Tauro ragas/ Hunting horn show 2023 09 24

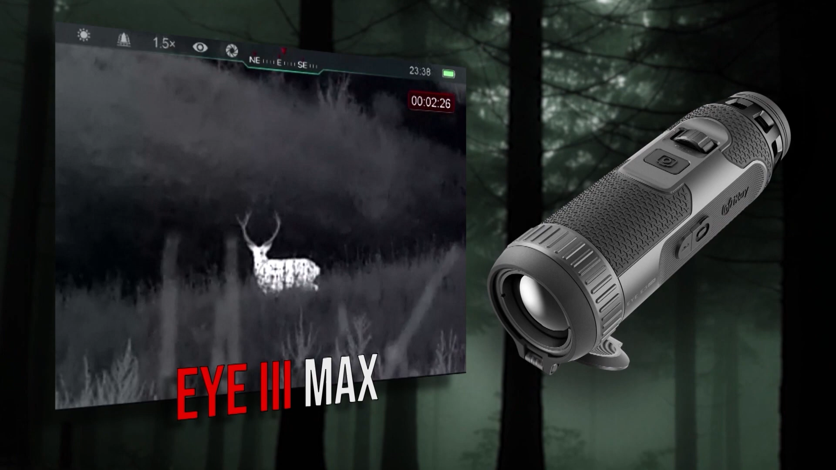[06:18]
Naujausi 12 mikronų sensoriai, 3 metų garantija ir lietuviškas servisas.
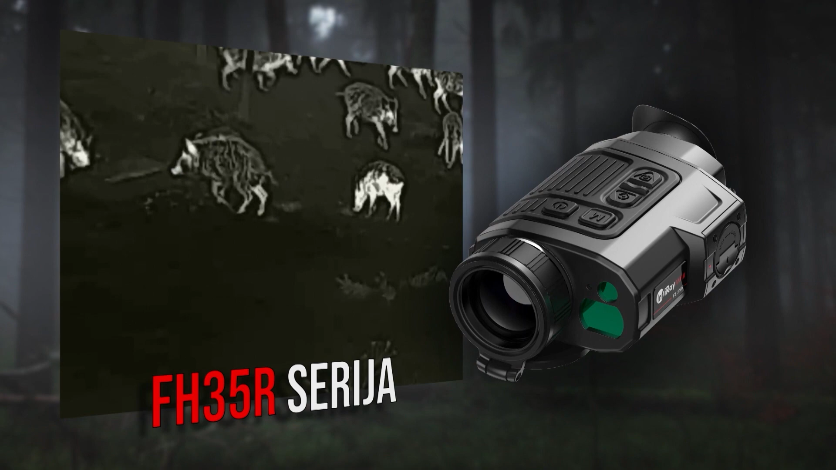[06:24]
Plačiausias termovizorių pasirinkimas tik pas oficialų atstovą Infurei Lietuva.